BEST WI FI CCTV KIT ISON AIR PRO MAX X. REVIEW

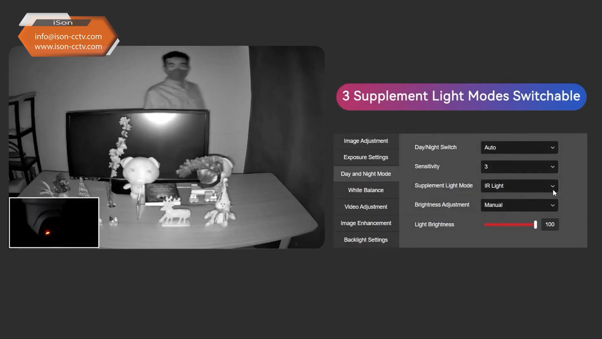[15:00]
infrared meaning black and white and it is not visible to the human eye at all it can be led
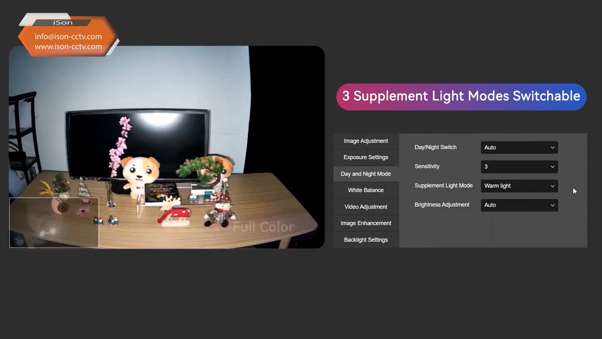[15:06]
meaning when the built-in light turns on thanks to this you see more information you see all information in color including car numbers the clothing color of the perpetrator and the color of the perpetrator's vehicle there is a combined option where you can operate
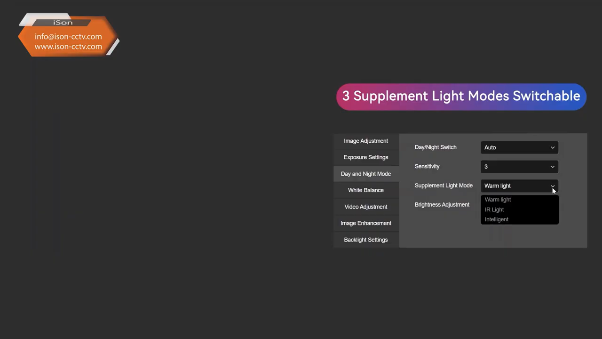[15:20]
in standard mode with regular lighting and when a person or vehicle
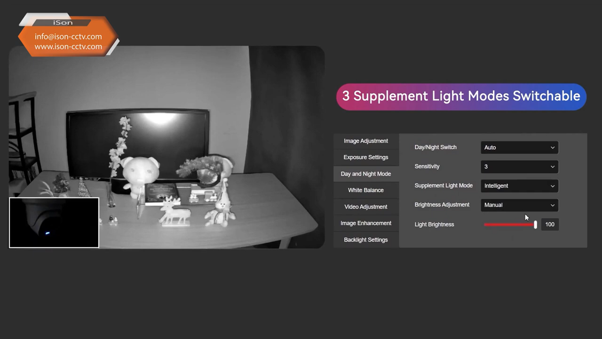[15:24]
appears in the frame the spotlight turns on this is the most modern night lighting working up to 30 meters providing the